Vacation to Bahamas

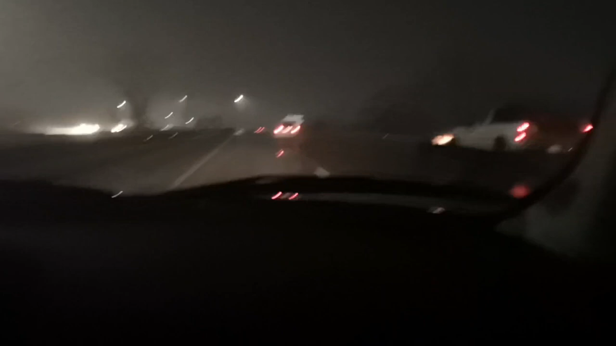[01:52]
It's too loud with that window open. There's nothing interesting around here. You should wait. Look at this. Lots of traffic. We're almost at BB's parents' house. This is Detroit Metro on a Saturday night. No, this isn't. This is the ghetto on a Saturday night. This isn't a ghetto. Yeah, I just saw bumpers on the side of the road.